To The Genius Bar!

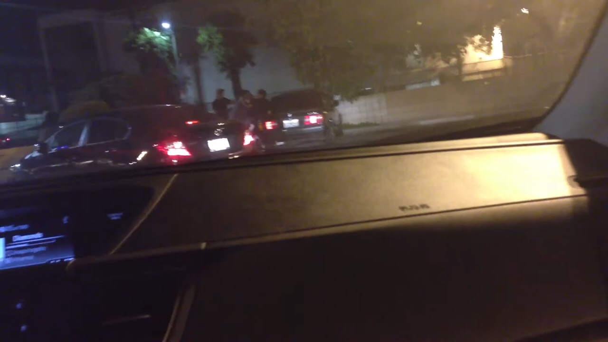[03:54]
These ghetto people. What the hell? And they're laughing, so it's hard for me to take them seriously. Don't push him into my car and kill him, please. I don't have money to give away like that.